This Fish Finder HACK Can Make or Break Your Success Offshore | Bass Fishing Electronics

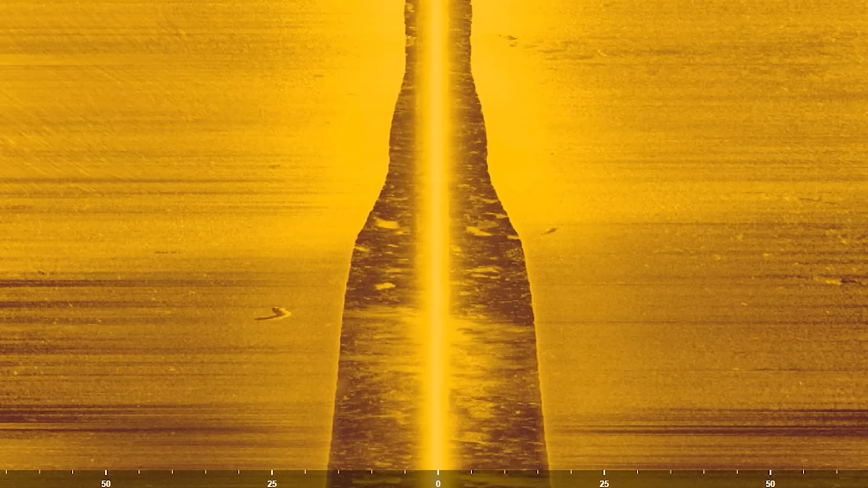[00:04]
Bottom composition is one of the most overlooked factors in offshore bass fishing. In this video, I'm going to show you how to pop out hard bottom areas on your side imaging view
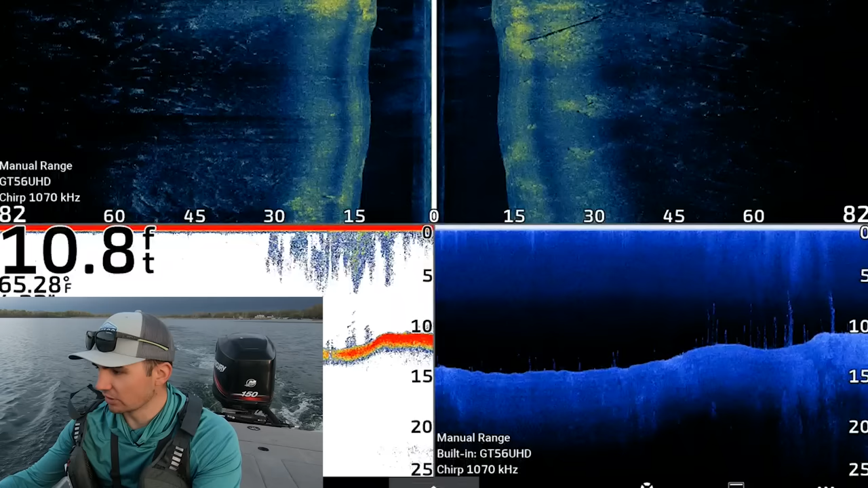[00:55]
On screen: depth 10.8 ft, water 65.28°F
brush piles or on the edge of some deeper grass in 8 to 12 feet of water. After graphing for about 10 minutes, I saw something interesting at my side imaging view.
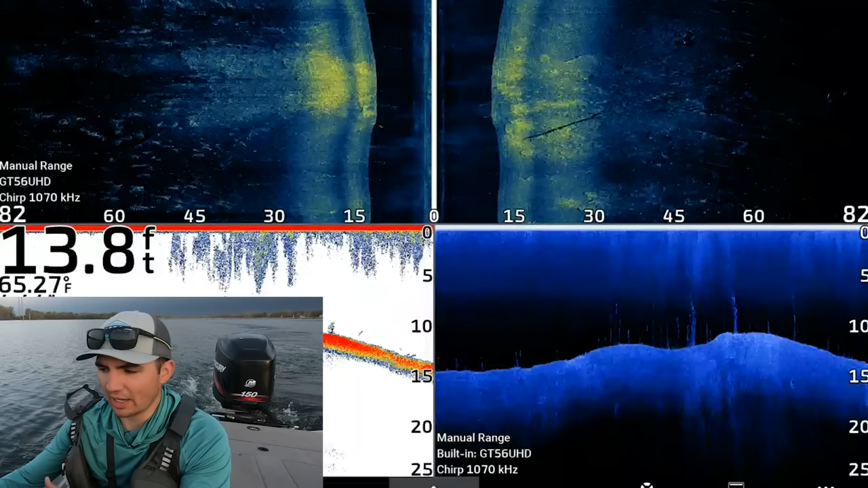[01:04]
On screen: depth 13.8 ft, water 65.27°F
If you take a look at this image, you can see that there's a grass line on the left side of the screen, a bright spot, which is hard bottom in the middle of the screen, and also a laydown with some brush just to the right of that hard spot.
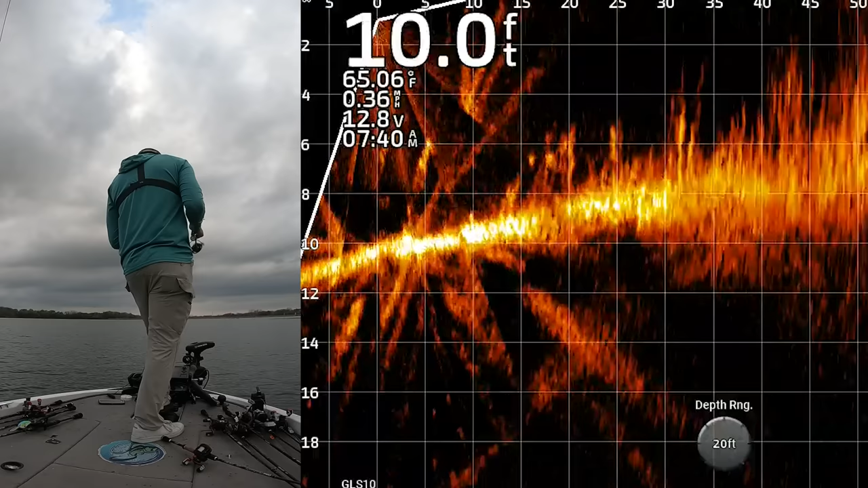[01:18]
On screen: depth 10.0 ft, water 65.06°F
Man, look at those fish right there. You can see them down there in the grass.
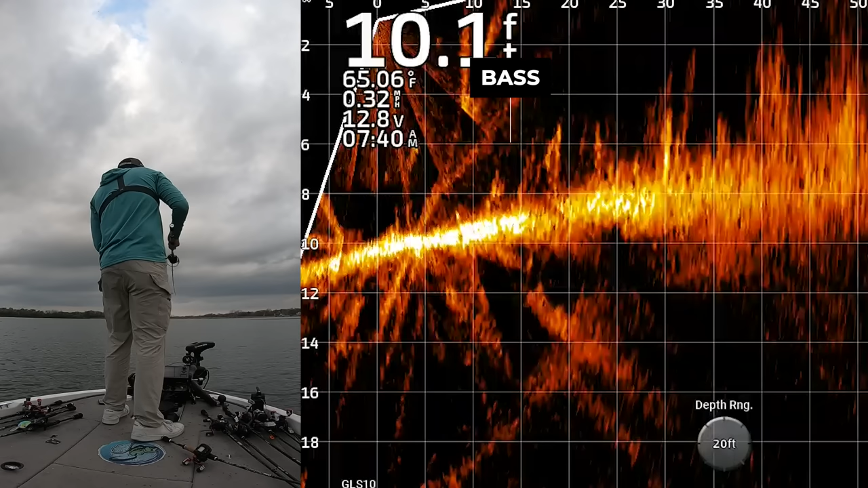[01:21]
On screen: depth 10.1 ft, water 65.06°F, speed 0.32 mph
I'm going to fire over there.
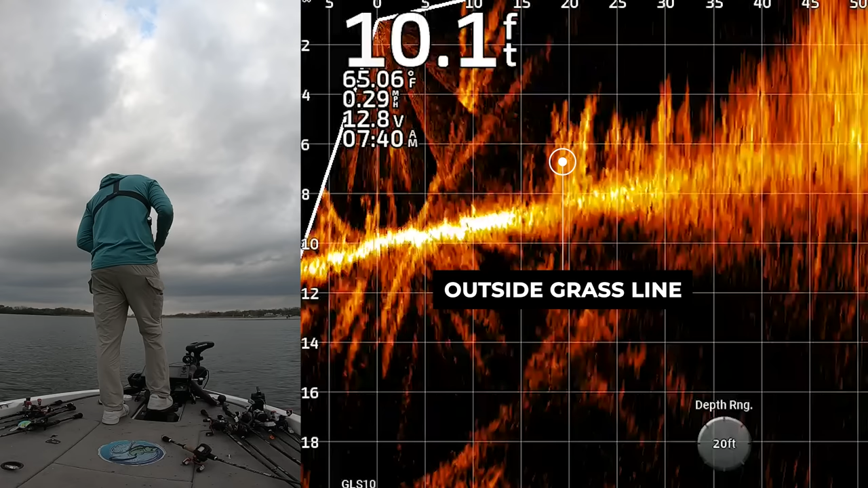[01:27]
On screen: depth 10.1 ft, water 65.06°F, speed 0.29 mph
That's that grass edge that I showed earlier on the side view,
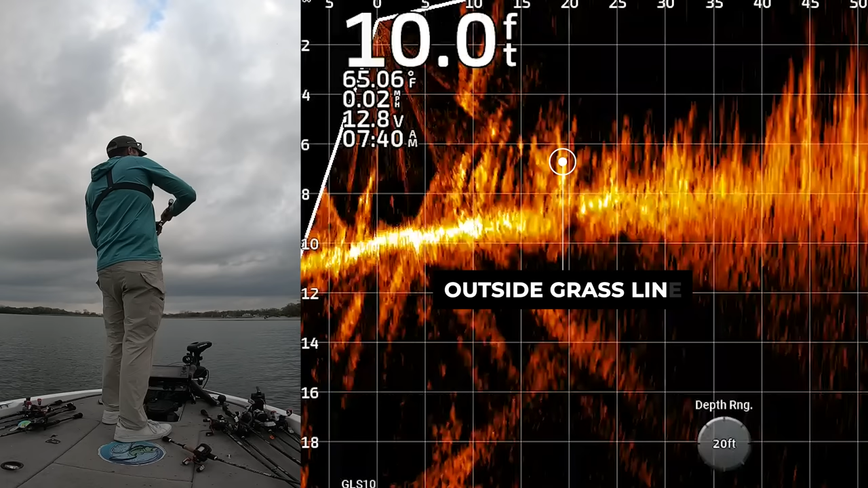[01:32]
On screen: depth 10.0 ft, water 65.06°F
the rocky spots just over here to the left, and then that grass edge is there, and they're up in that grass edge. It just makes sense given the conditions.
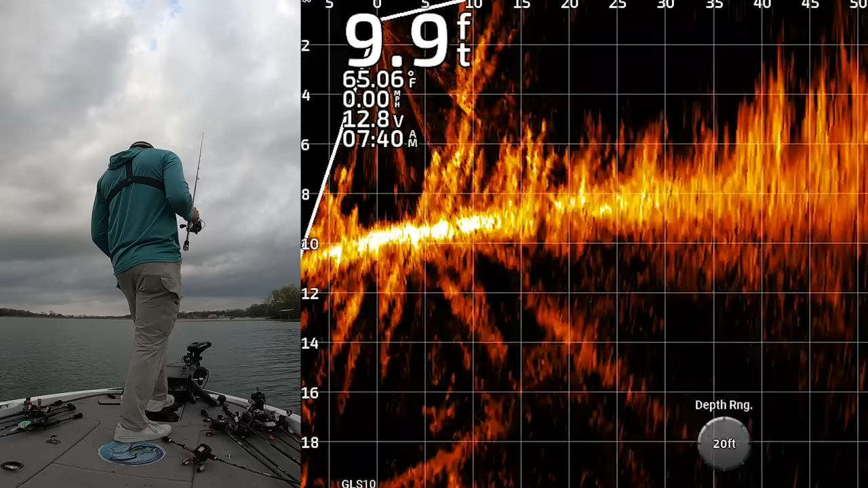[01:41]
On screen: depth 9.9 ft, water 65.06°F, speed 0.00 mph
I might even pick up a bait like a jerkbait or something and work it down the edge of that grass. Oh, there's one. Got him. That feels like a good one too. First spot pulled up here. I'm going to spot lock us. Oh, my gosh. It feels like a good one.
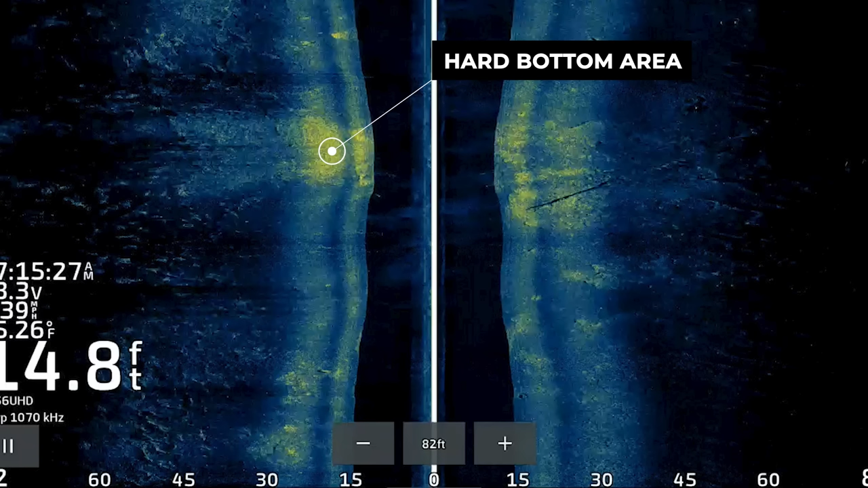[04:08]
One thing that's also important to note is that you're not going to see this hard bottom area unless you have the settings in your fish finder tuned properly.
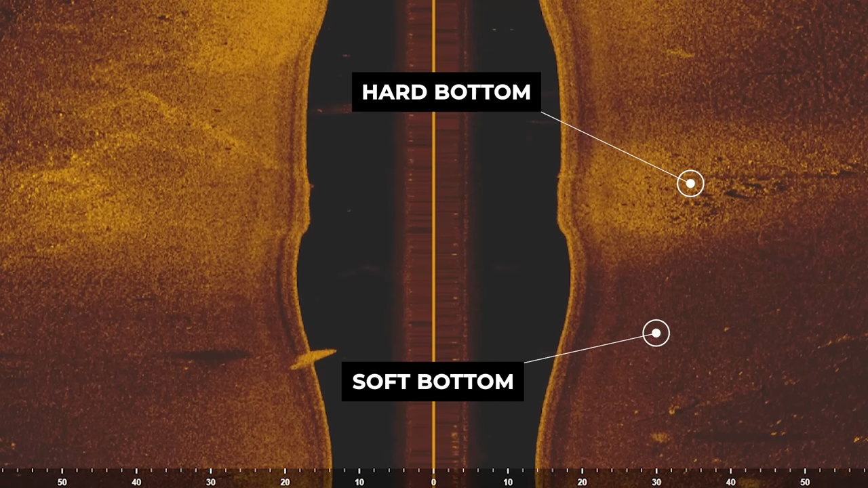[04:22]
Whenever I'm setting up the side imaging view on any fish finder, regardless of brand, my main objective is to make sure that these hard bottom areas pop off the screen at a glance.
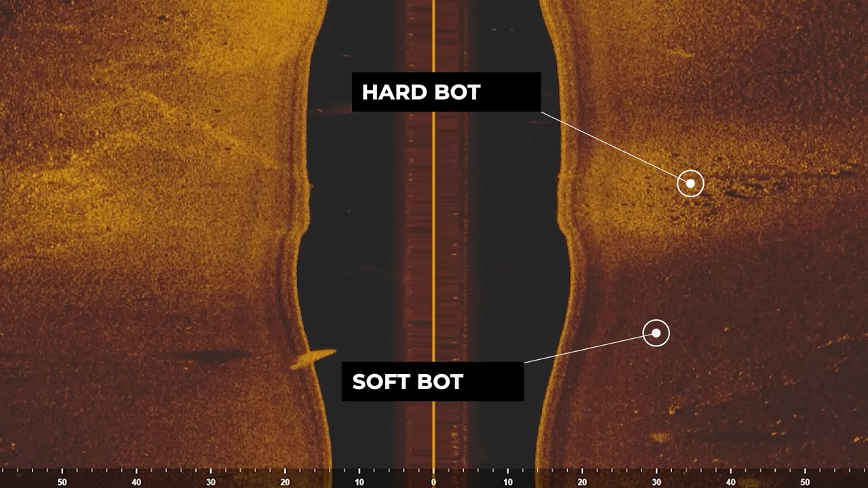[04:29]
The reason that you can actually make this happen on a fish finder is because hard bottom areas are going
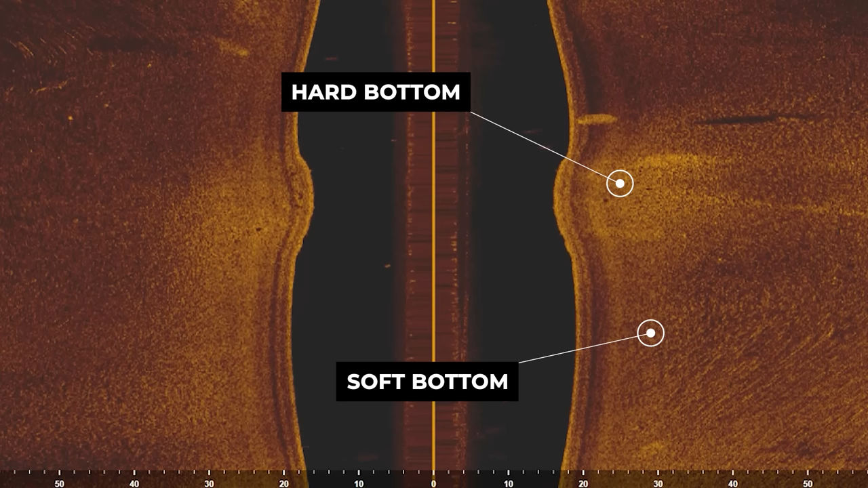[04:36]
to have a stronger return than softer bottom areas. By reducing the sensitivity in your side imaging view,
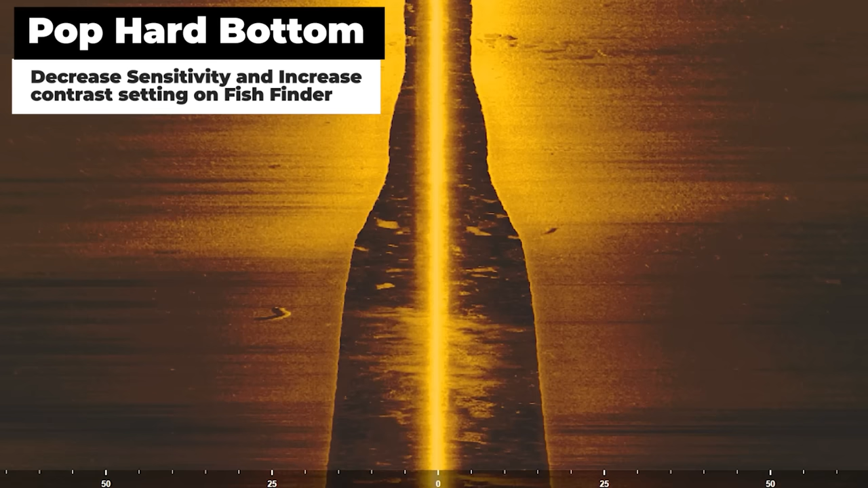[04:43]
the softer bottom areas will appear darker on your screen, and the harder bottom areas will still have a relatively bright return.
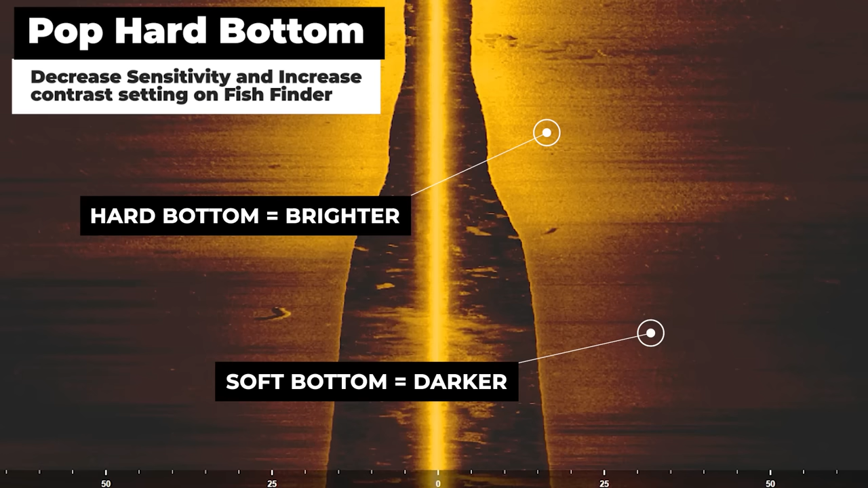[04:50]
Now, there is a sweet spot with this. If you take the sensitivity down too low, everything will have too low of a return, and even those harder bottom areas will look dark on the screen. Therefore, you need to set the sensitivity in that perfect range where the harder
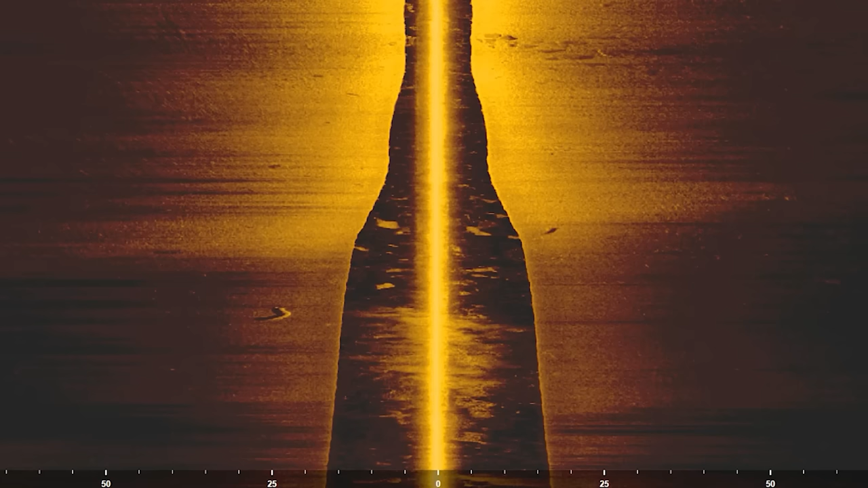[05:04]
bottom areas are still bright on the screen and those softer bottom areas are darker.
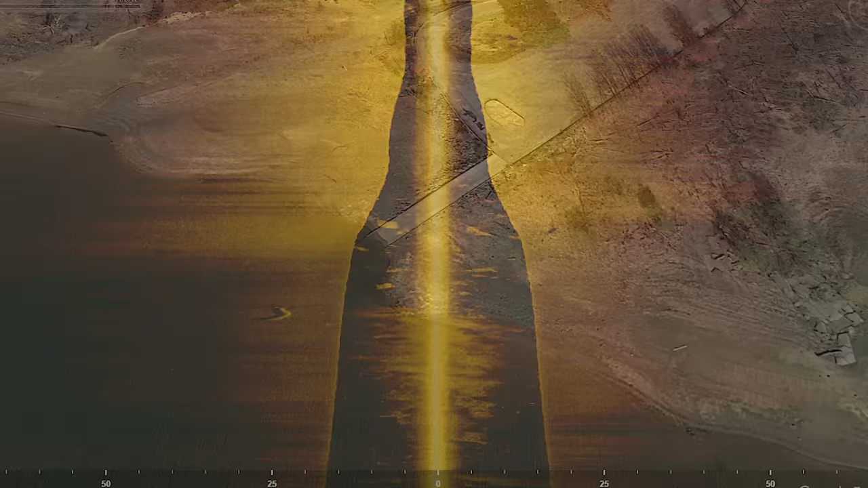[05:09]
The best way to dial this in is to go to a lake in your area with a soft mud bottom.
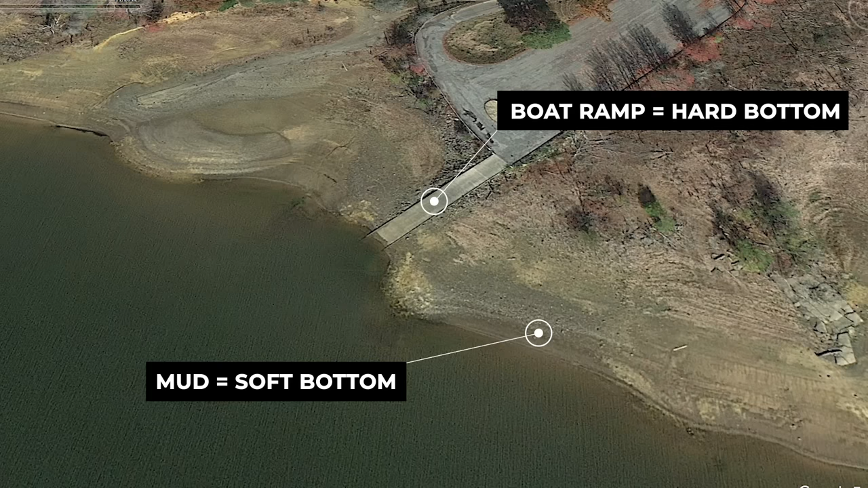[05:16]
Launch your boat and then graph right in front of the boat ramp. The goal is to see the boat ramp in your side imaging view,
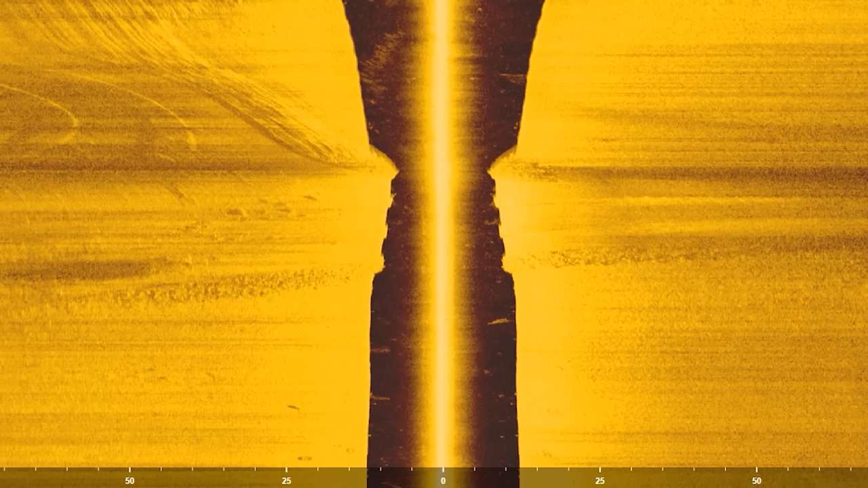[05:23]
and as long as there is mud bottom in that general area, you should be able to see the boat ramp as a brighter return because it's made of cement or concrete, and the area around the boat ramp should be more of a mud or silt bottom. Keep dialing in that sensitivity and contrast until that
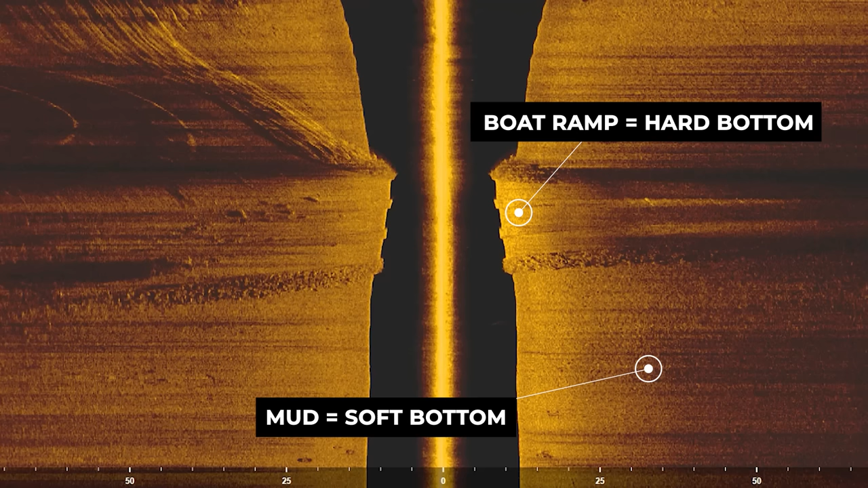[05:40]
boat ramp shines a little bit brighter than the surrounding bottom, and you should be good to go.
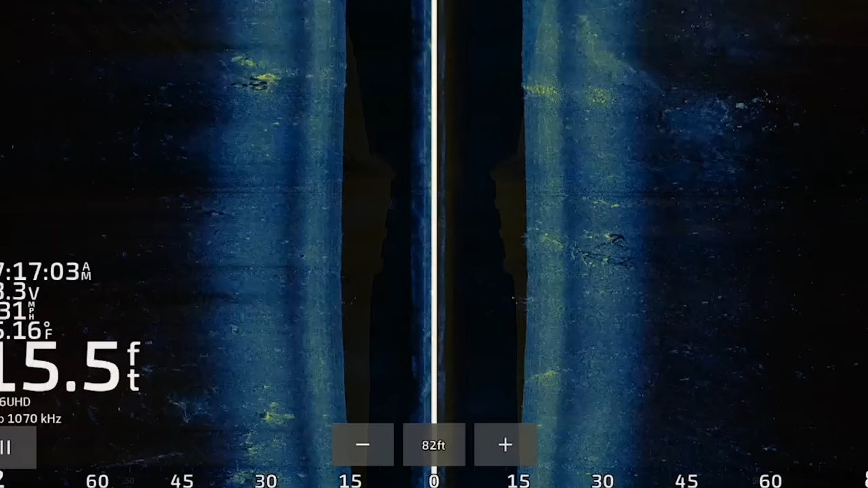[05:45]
Now, one call-out is that with these settings,